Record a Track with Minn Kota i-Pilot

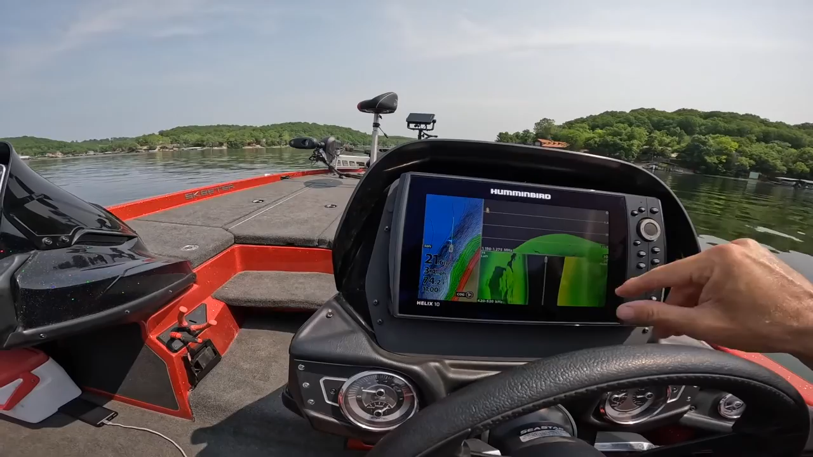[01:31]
Go ahead and have my down and side scan on. I've got my map on. I kind of like to look at the depth and contour lines as I'm going. Right up there, you can see there was a school of fish. You'll see my red track. That's exactly what it's going to take me back on. So as we're driving around here, you'll see it'll tell you in the top right corner how fast you're going.
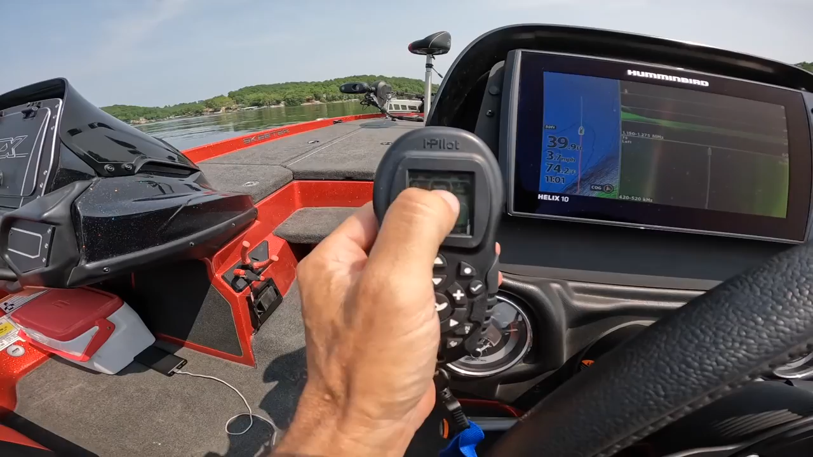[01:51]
3.6, 3.7 miles per hour. It matches my unit.